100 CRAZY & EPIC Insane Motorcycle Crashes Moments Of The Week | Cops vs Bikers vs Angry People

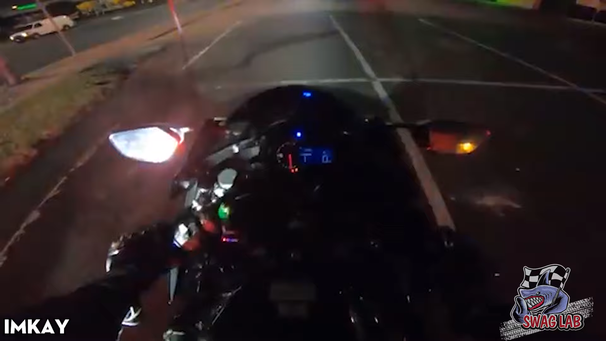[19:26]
The moment the biker sped up on the road caught the attention of the police, leading to a sudden roadside inspection. Let's check it out.
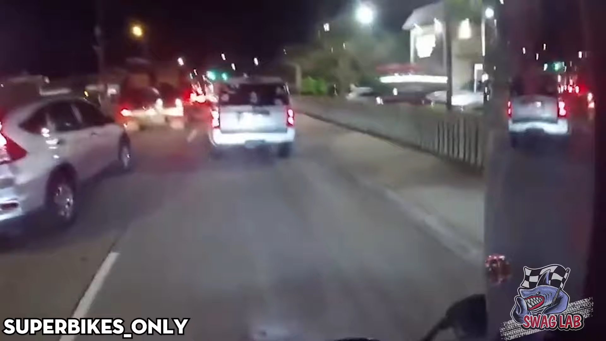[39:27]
A woman suddenly rushed over and yelled at the biker, causing him confusion and not understanding what had happened.